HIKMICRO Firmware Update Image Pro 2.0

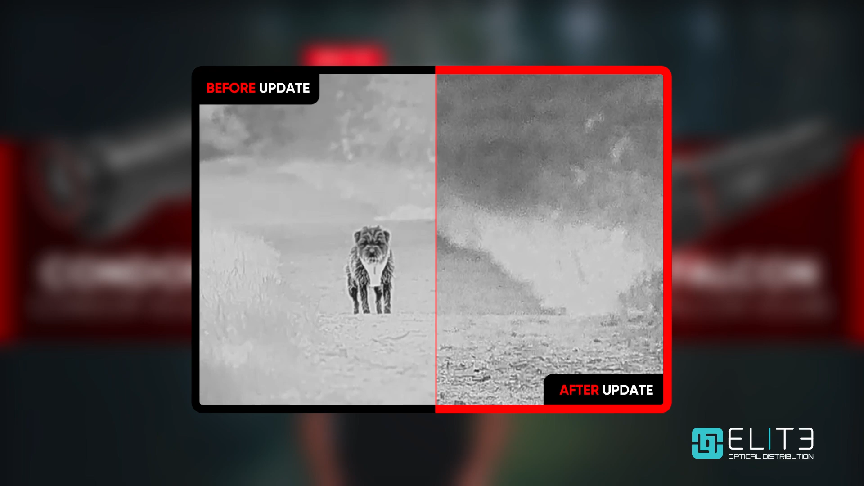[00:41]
You can notice here that our subject and the background are rendered with much more detail after the update.
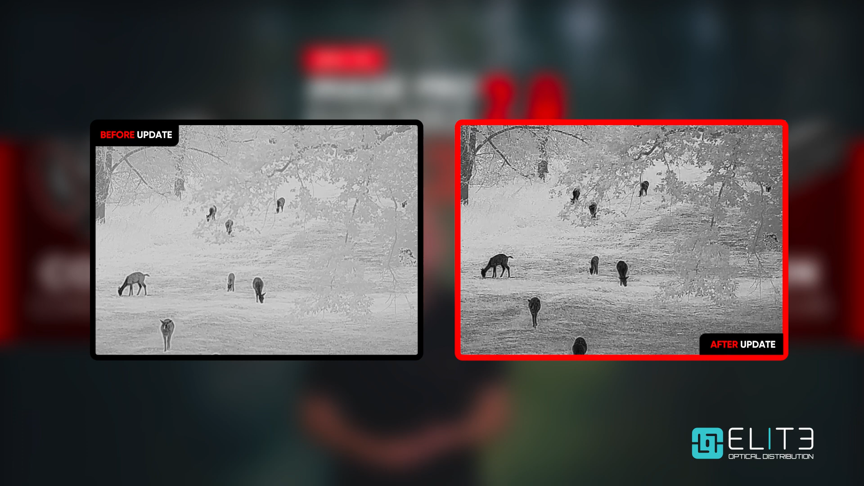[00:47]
All of this means even more information and better identification potential,